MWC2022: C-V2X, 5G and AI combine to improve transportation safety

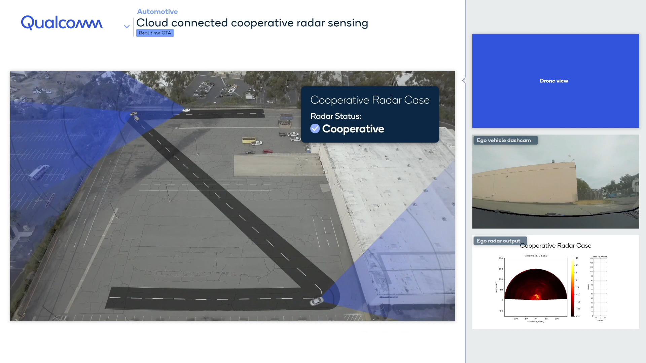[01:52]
and the ego vehicle's radar can detect the stalled car at a range of about 120 meters.